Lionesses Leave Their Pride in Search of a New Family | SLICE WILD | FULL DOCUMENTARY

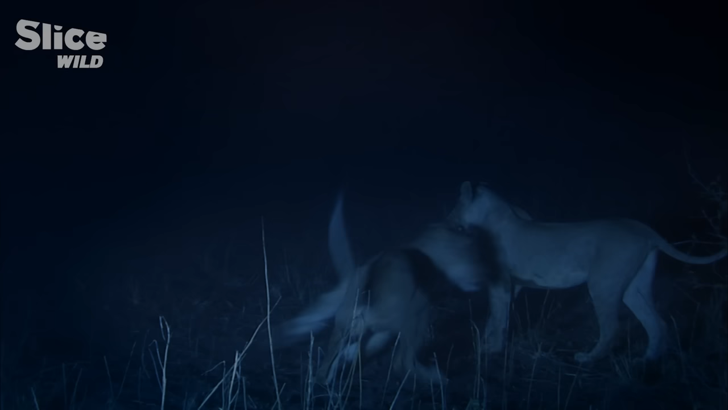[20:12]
she's not alone the youngsters are keen to join in with the bravado of youth they seem oblivious of the
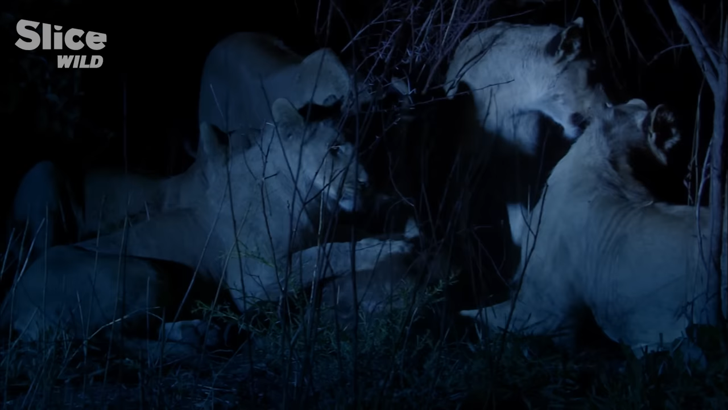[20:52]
but the buffalo haven't given up
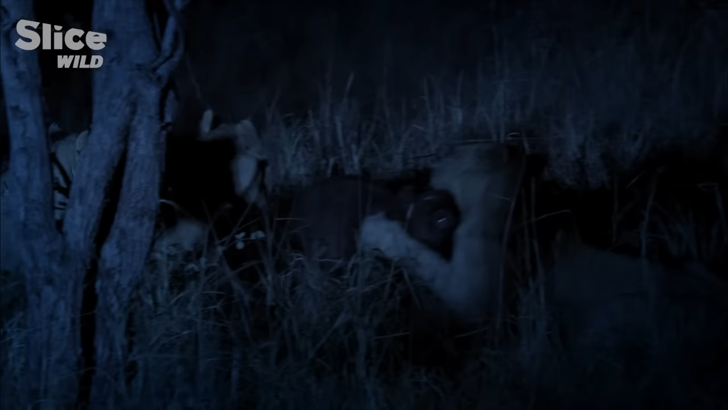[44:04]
the sisters have done their bit and back off leaving their pupils to finish the job